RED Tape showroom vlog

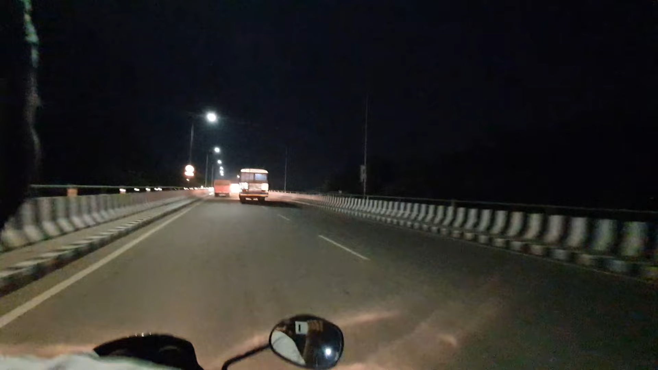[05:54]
पुल चढ़न लगे हैं आपा BMW का, अपनी कलोनी आ गई गुरबस कलोनी।
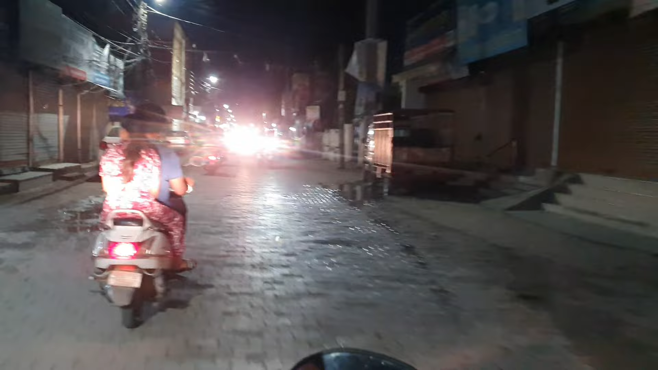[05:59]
लो ये अपनी दुकान आ गई,